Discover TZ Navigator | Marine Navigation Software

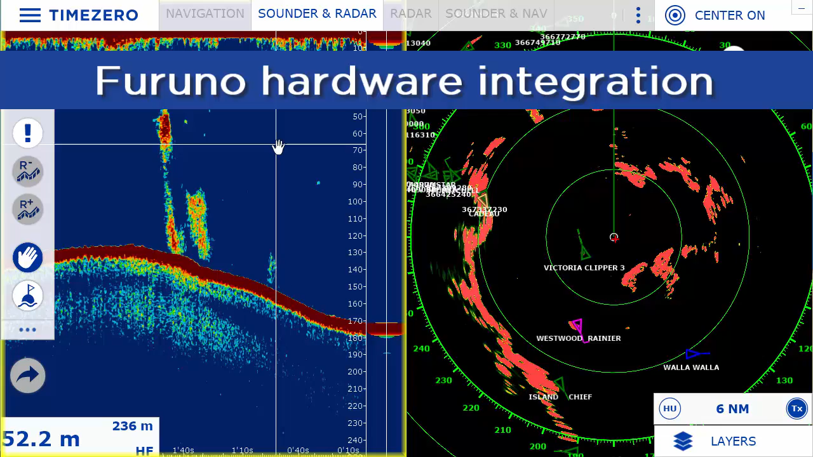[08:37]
the world's leading marine electronics manufacturer,
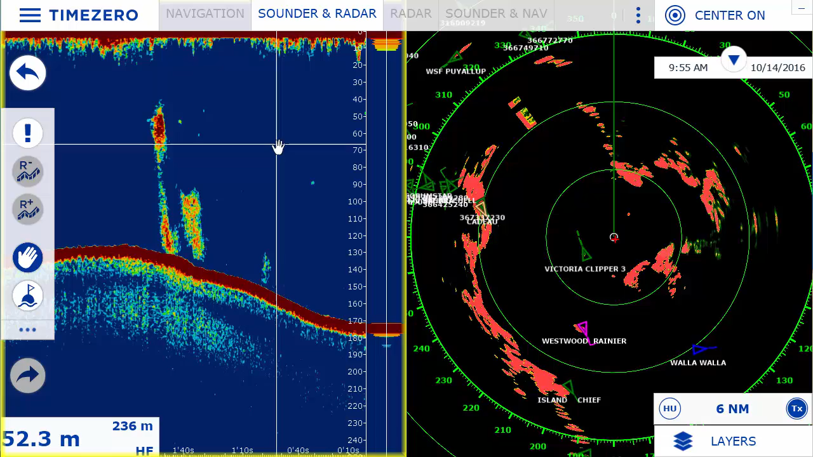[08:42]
On screen: depth 52.3 m
allows us to offer advanced integration for Furano Ethernet radars and sounders. The radar module opens up a dedicated workspace, which will give you control of all the parameters of the radar,
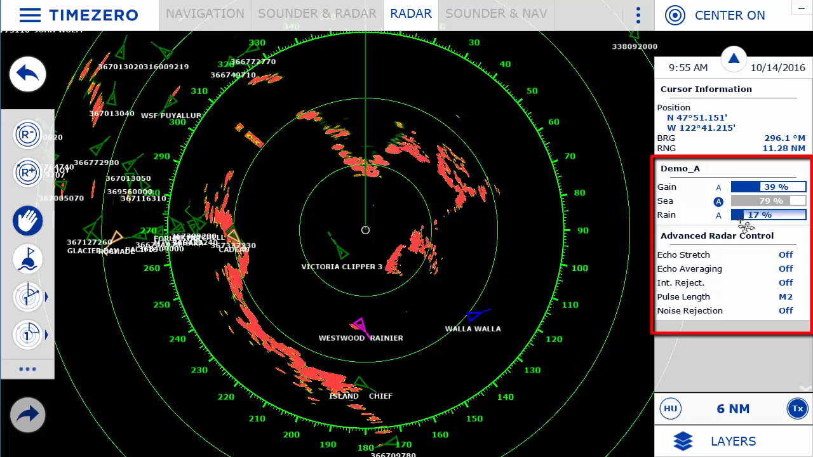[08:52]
such as gain, sea, or rain. You can also overlay the radar image on your chart to make reading it easier and intuitive.
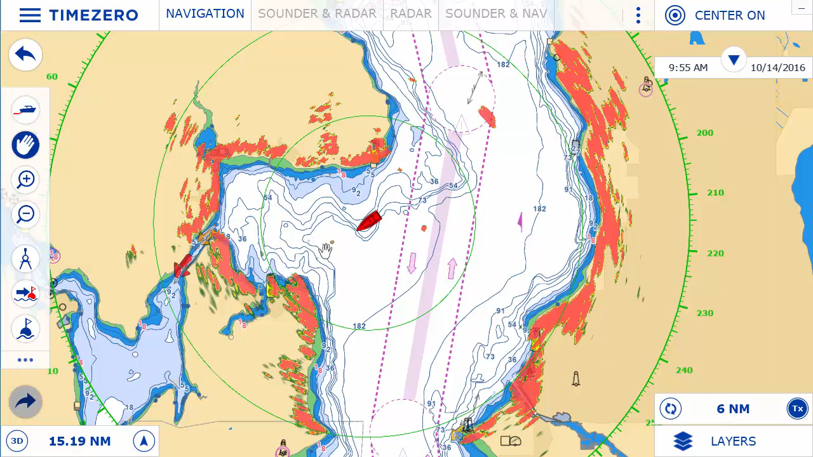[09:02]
The Sounder module opens up a dedicated workspace, which allows you to display and control Furano Ethernet sounders directly from the software.
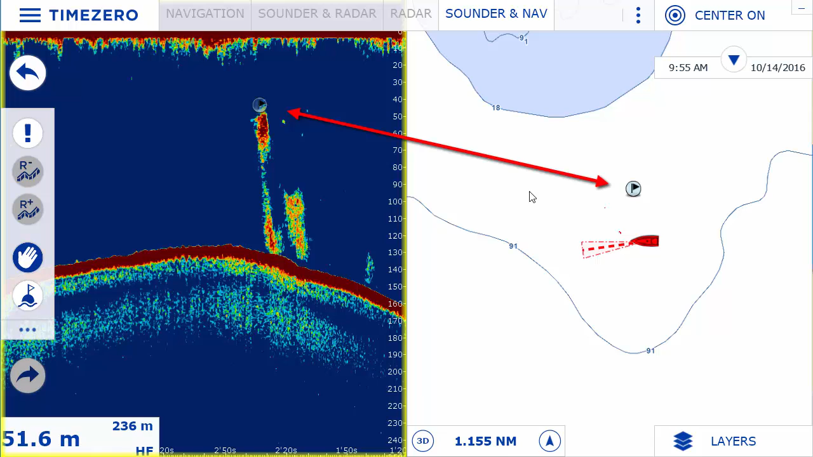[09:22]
On screen: depth 51.6 m
It allows to geo-reference the Sounder onto the charts, as well as going back in time, in case you missed relevant Sounder information.